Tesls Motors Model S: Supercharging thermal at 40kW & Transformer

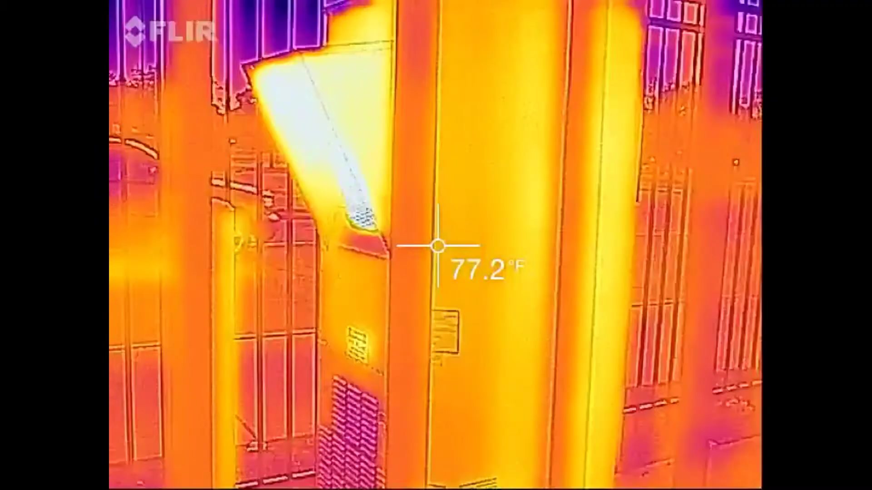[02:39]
On screen: spot 77.2°F
And that is the station that I am using.
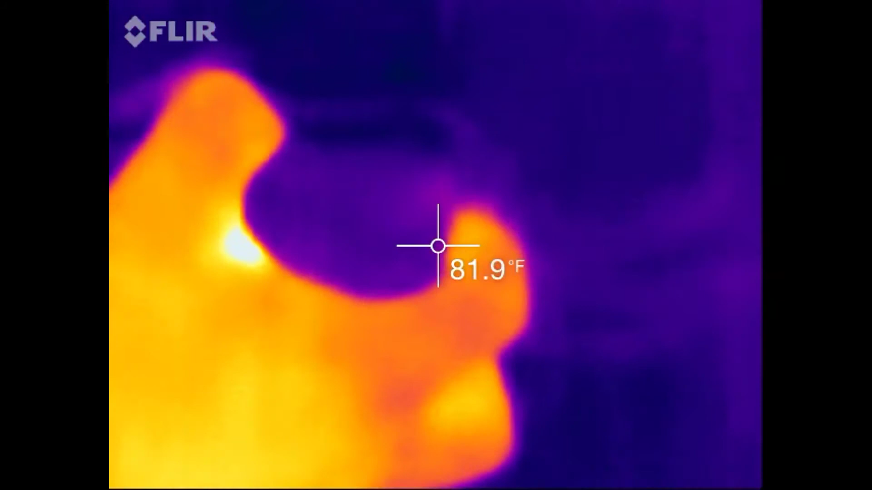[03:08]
On screen: spot 81.9°F
There's an access panel there. And that. These are the two conductors going to the battery pack.
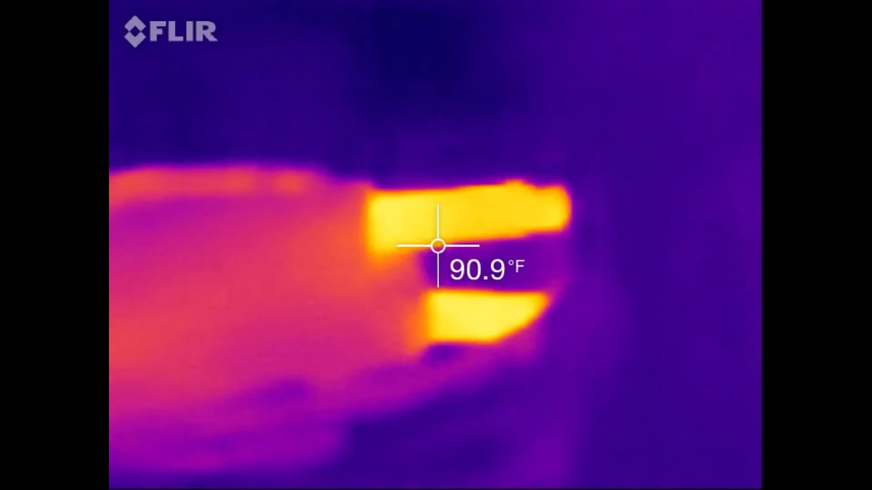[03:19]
On screen: spot 90.9°F
This is behind the charging port here. It's a little hot towards that side.
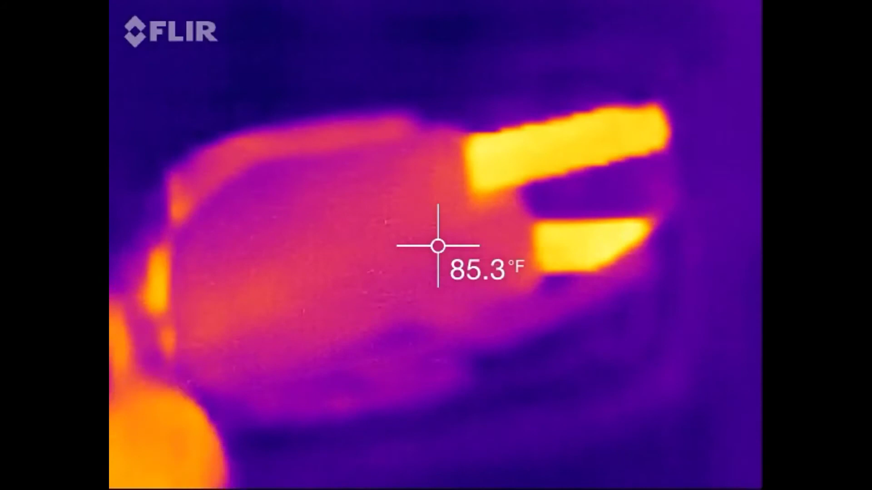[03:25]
On screen: spot 85.3°F
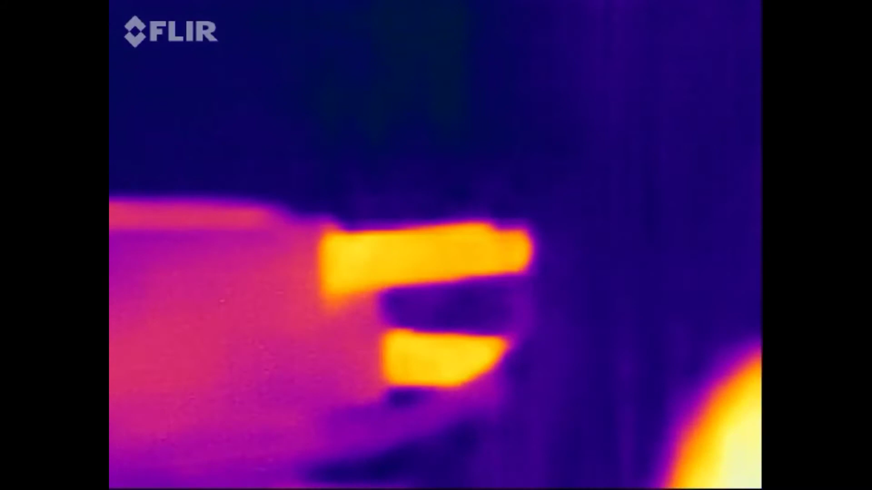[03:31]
But like I said we're only at 38 kW. I had a half pack when I showed up.
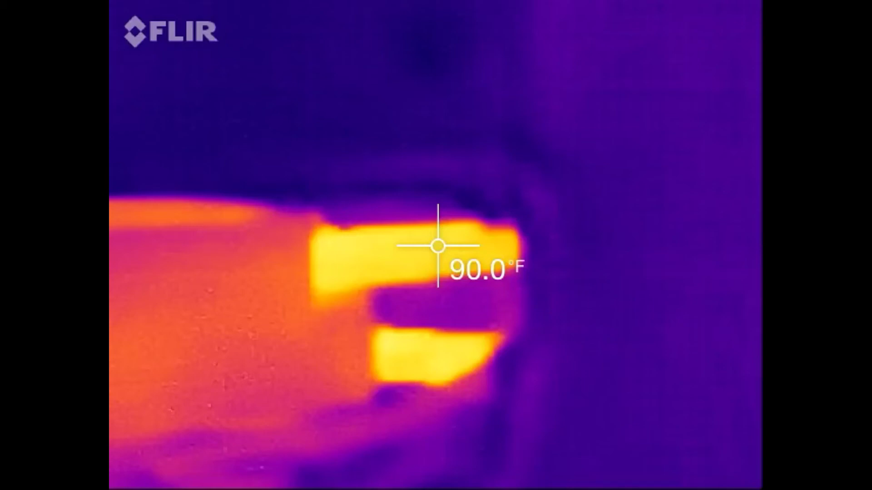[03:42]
On screen: spot 90.0°F
I had a half pack when I showed up. Now those do get really really hot when supercharging at full speed. One thing I noticed. Because mine is an older production car. These are single conductors. The new ones are dual conductor. So four conductors instead of two.
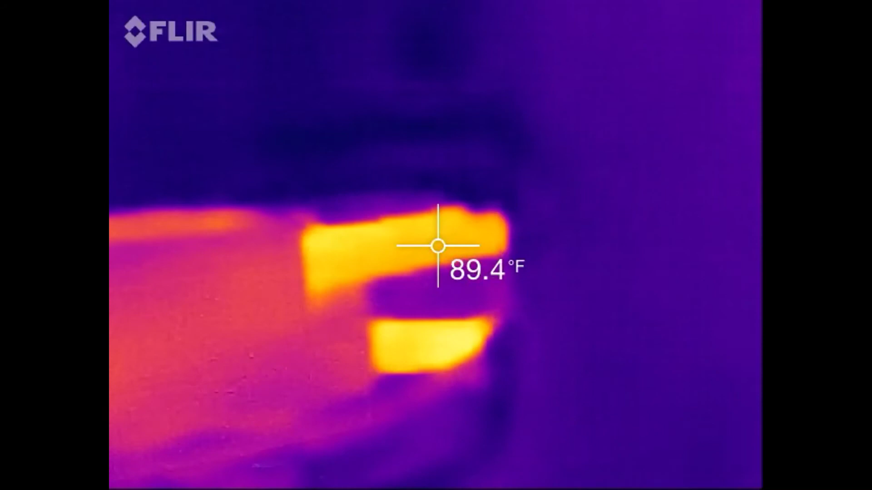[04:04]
On screen: spot 89.4°F
Each of them though is a lighter gauge.
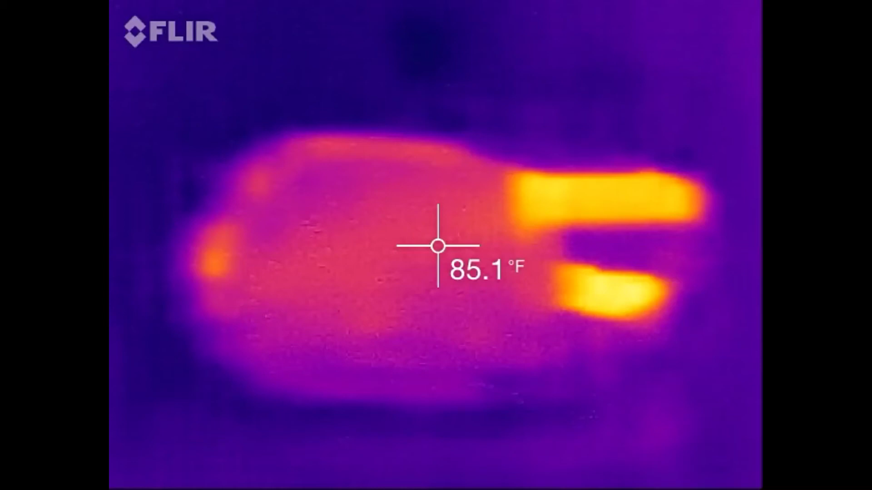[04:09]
On screen: spot 85.1°F
And they're actually cooling down just a wee bit.